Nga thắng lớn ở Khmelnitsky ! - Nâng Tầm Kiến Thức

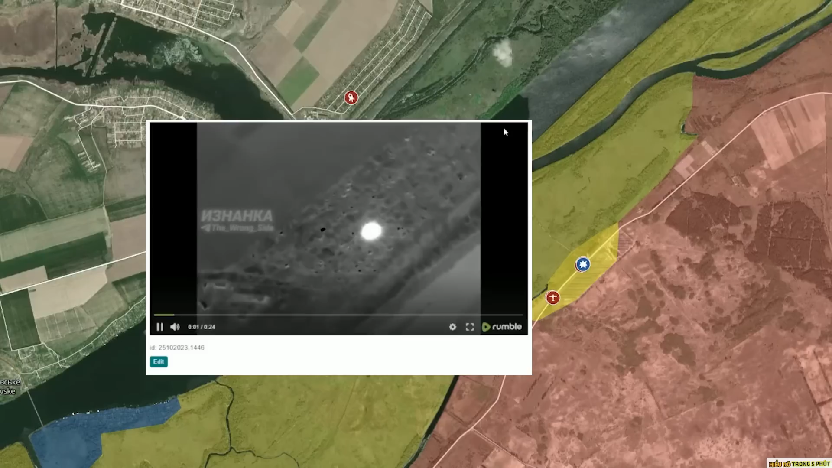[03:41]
Một video khác ở bên kia dòng sông cho ta thấy một đợt công kích bằng tiên lửa Iskander của quân đội Nga Xảy ra chính xác ở ngay địa điểm này Bạn có thể thấy nó nằm ở đằng sau các video vừa rồi Vậy nên đây chính là vị trí tập trung lực lượng của quân đội Ukraine